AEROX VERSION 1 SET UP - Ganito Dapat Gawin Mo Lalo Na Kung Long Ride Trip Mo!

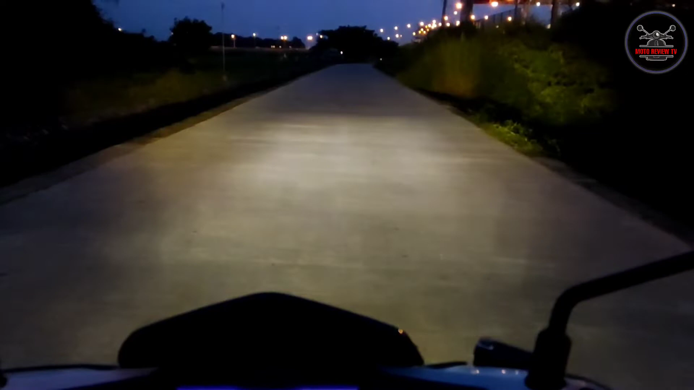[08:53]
So ito High po Ayan Tapos Subukan po ulit natin Ayan Low po yan Tapos Subukan natin Ng high Ayan So ganyan po yung itsura nya At Susubukan po natin Mamayam Na magdadrive tayo Habang Nakailaw Ayan So Pinapagana po natin Yung busina dito Ayan Combo lights po yung Tawag dito Kapagka nagbubusina tayo Tapos Nagbiblink po yung
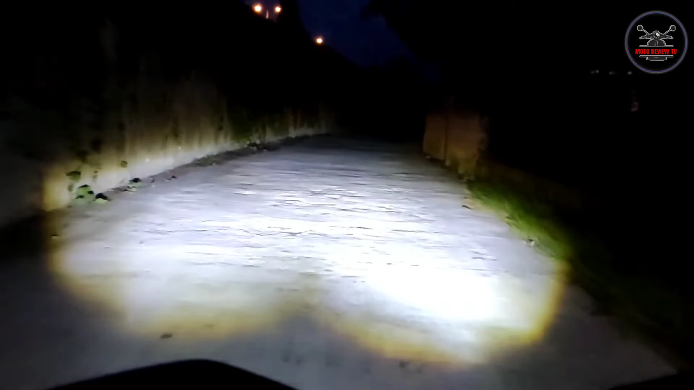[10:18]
kasalubong po kayo Nagpapasing light na rin po Yung ilaw ninyo At Nagbukusinan na rin po So ito Tinry
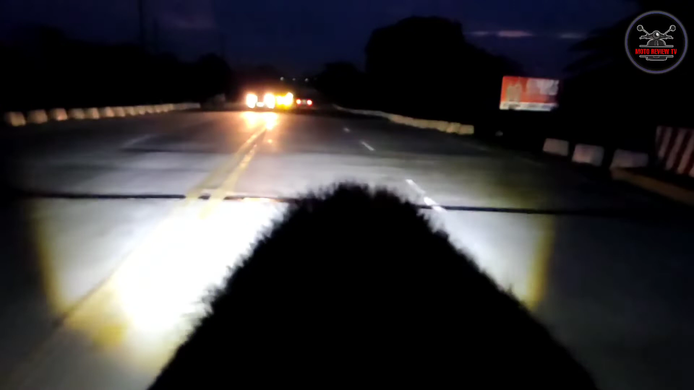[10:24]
na rin natin sya Dito sa Highway So ganito po yung itsura nya So halos Sakop nya po yung Two lane Itong ilaw nya Napakaganda po